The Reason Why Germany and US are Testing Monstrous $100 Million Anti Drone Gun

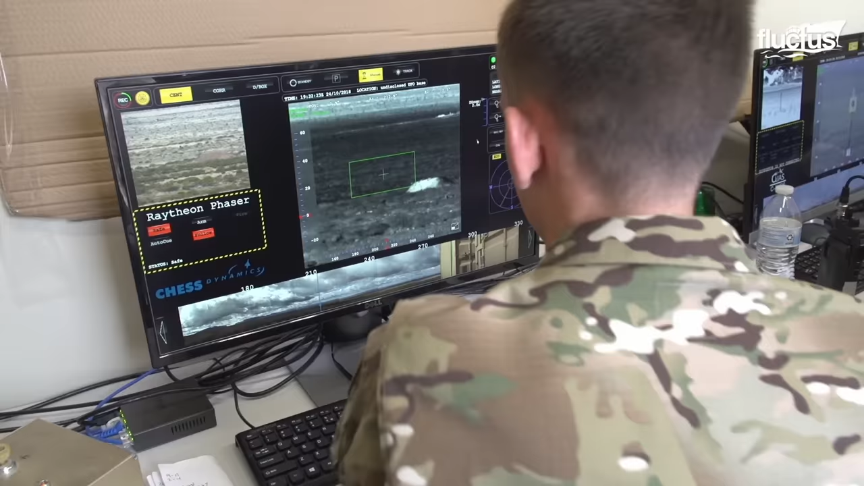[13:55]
and make decisions regarding interception and the associated power and support systems.